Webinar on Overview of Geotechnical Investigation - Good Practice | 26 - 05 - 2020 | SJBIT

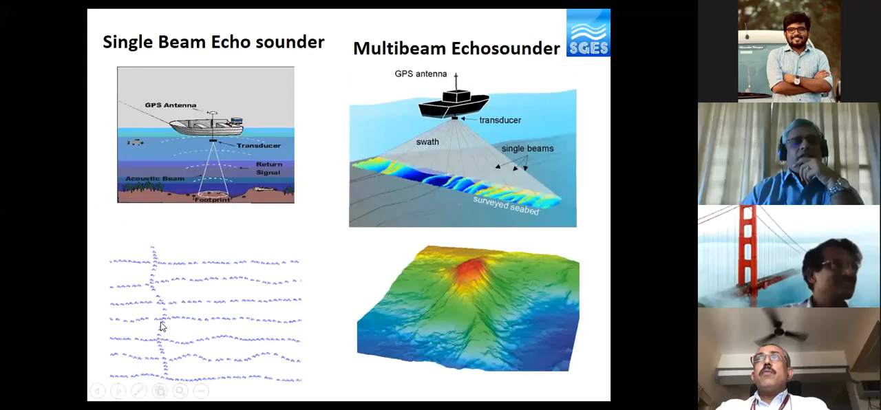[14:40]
both longitudinally as well as laterally. Okay. Now you see a towfish. This is a side scan sonar. This will also be embedded along with the bathymetry.
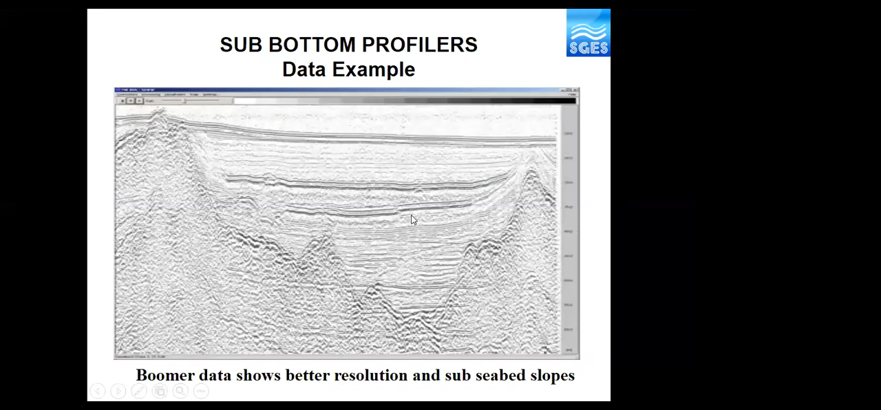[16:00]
More significantly in this kind of interpretations, the blue line on the top is a seabed. And the immediate red line will give you the thickness of the soft layer layers.